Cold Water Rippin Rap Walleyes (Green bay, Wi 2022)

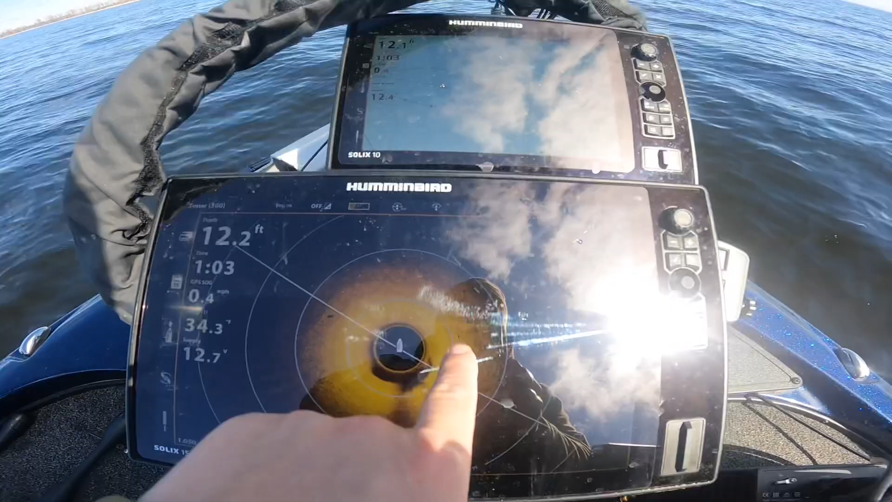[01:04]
and over here on the 360 so see if we can catch one right away here